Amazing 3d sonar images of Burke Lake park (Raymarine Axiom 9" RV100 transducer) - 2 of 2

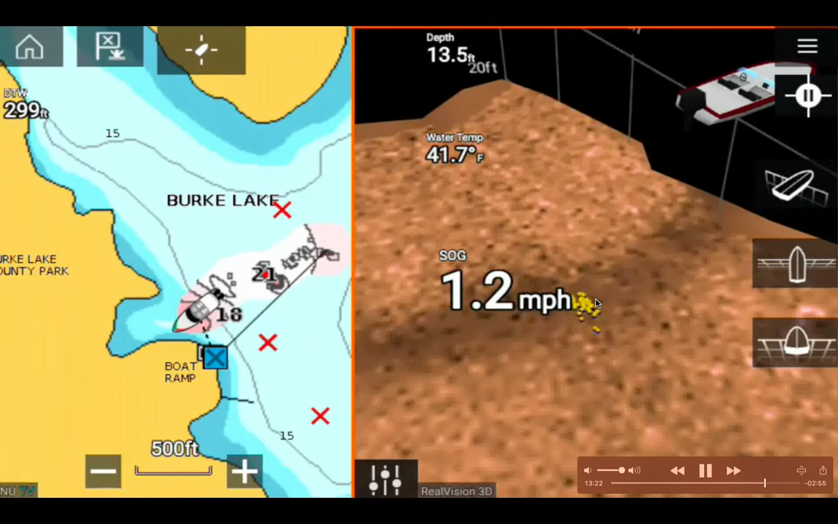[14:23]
On screen: depth 13.5 ft, water 41.7°F, speed 1.2 mph
are at the bottom of the lake you know because it's it's in the seven color rainbow colors you know red is the shallowest closest to the surface and the so it's the seven colors are red orange you know so the next level under the surface is the orange and then yellow and then green and then you know all the way down to violet which is the bottom of the color blue you know so it's
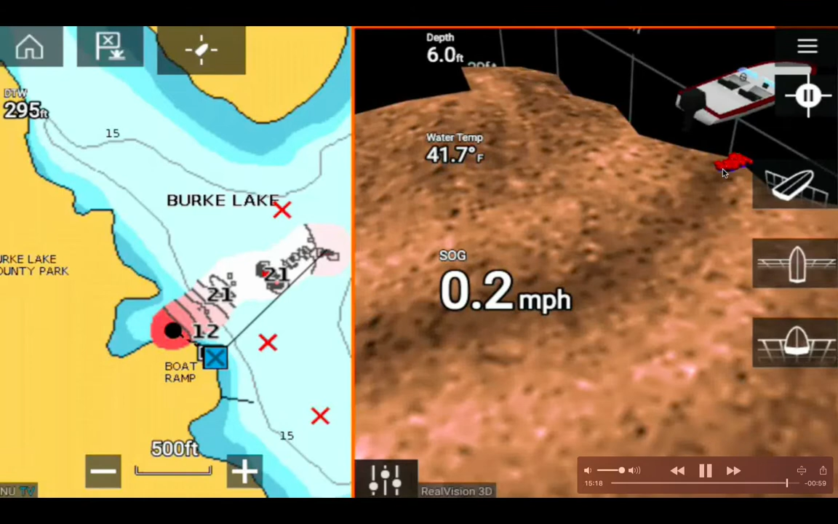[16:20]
On screen: depth 6.0 ft, water 41.7°F, speed 0.2 mph
now depth is 5.9 feet I'm also raising my pedal drive and here is more fish you can see over here in red color you know they're in the sir they're there they're by the surface now